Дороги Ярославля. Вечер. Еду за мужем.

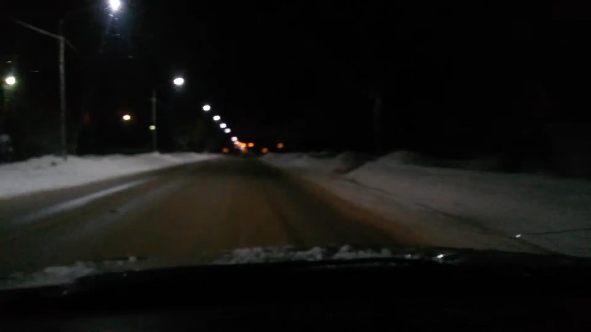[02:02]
В город заедем, я покажу, как у нас. Сейчас НПЗ у нас будет еще. Засниму. И подъезжать в город будем. У нас поселок русского типа. Рядом с нами красные ткачи называется. Сюда так по мелочи западут. Всегда заезжаем.
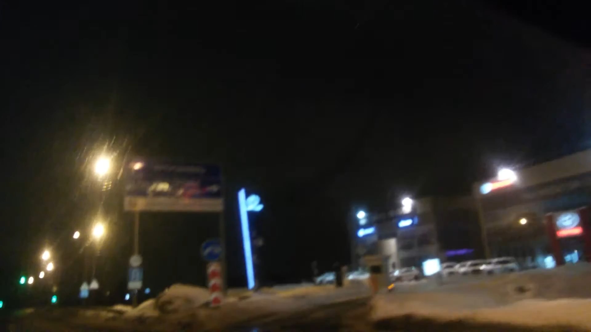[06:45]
Вот этот светофор зеленый. Это здесь развилка на Кострому. Вот. Ну, я все. За мужем приехала. Видео сейчас буду отключать. Так. Это развилка на Кострому. И на Иваново. Туда иногда ездили. Там как раз осталось два километра и уже Ярославль.